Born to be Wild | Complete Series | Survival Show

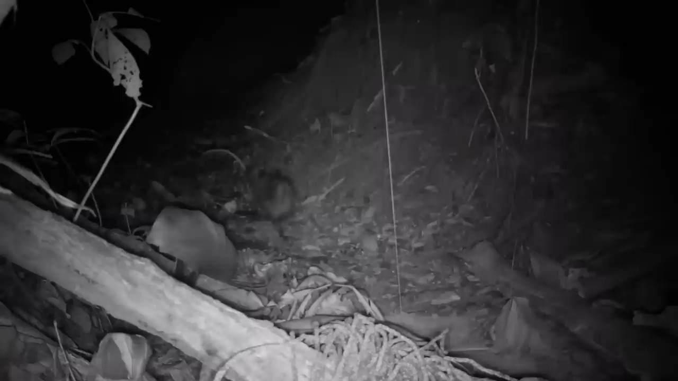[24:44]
Turns out, it's like a freeway out there. Over the course of one night, the game camera captured amagay, capybaras, a bush rat,
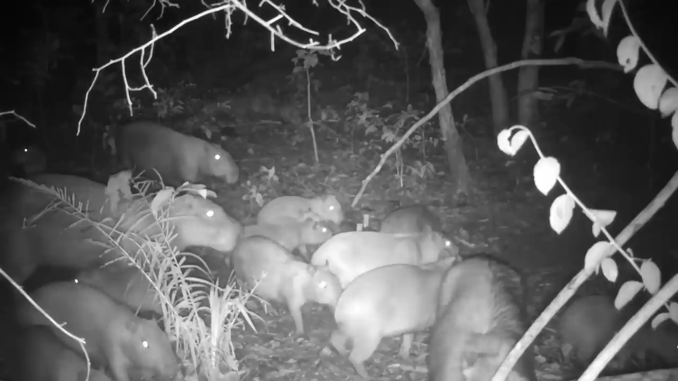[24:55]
deer.
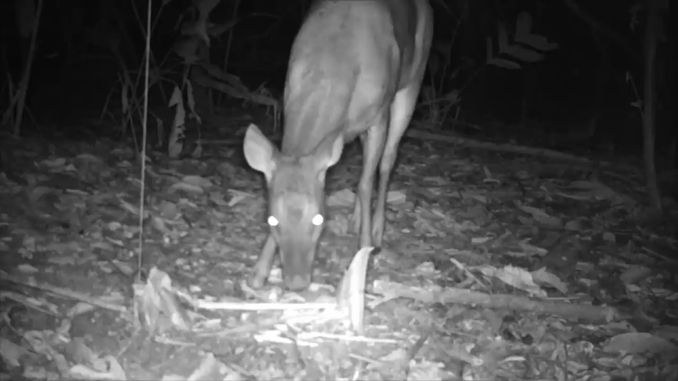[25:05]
A raccoon.
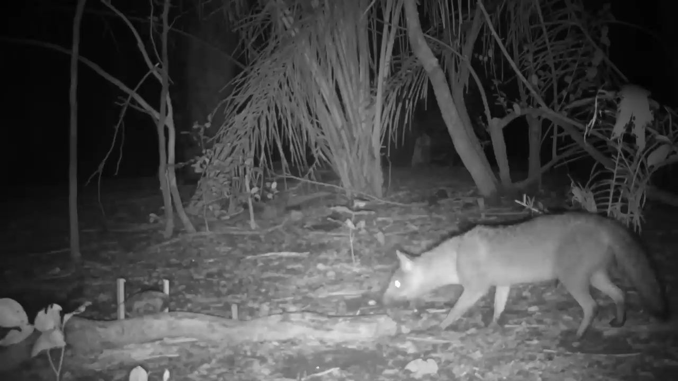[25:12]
A bush dog. A packer. And a beautiful ocelot.
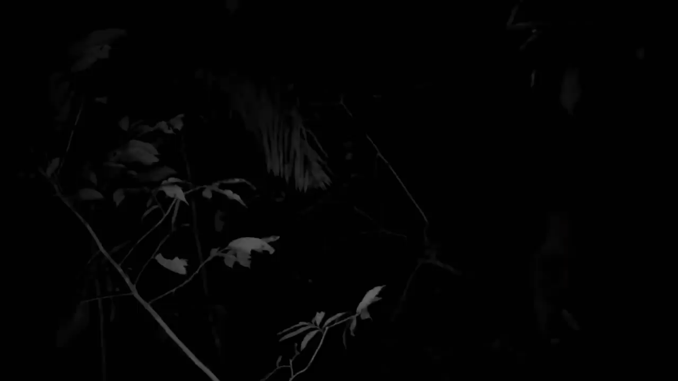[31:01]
And it's funny because, like, looking at these game cameras,
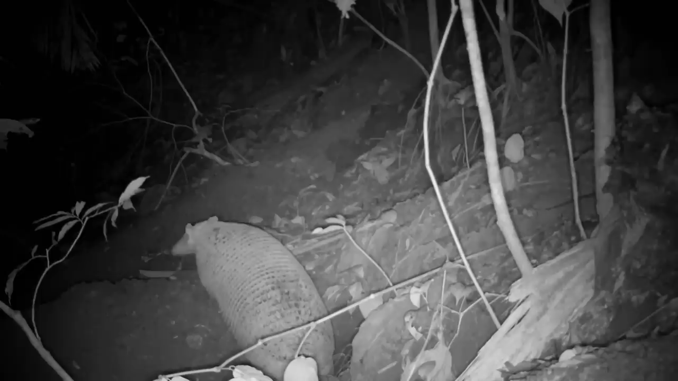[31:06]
you can see them moving through the bush, but I haven't seen one in person. But I know they're out there, and they're definitely out there in number.